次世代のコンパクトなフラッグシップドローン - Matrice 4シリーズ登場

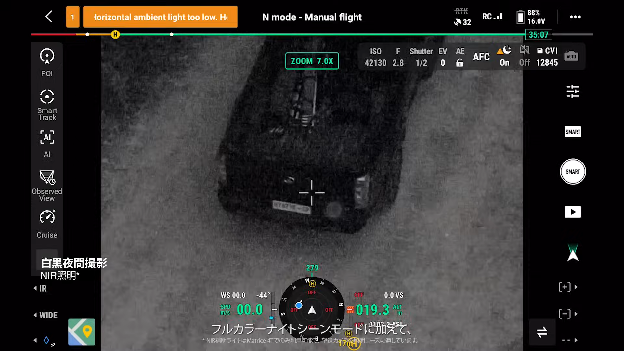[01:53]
In addition to full-color night scene mode, the black and white mode can utilize the NIR light for clear images in dark environments.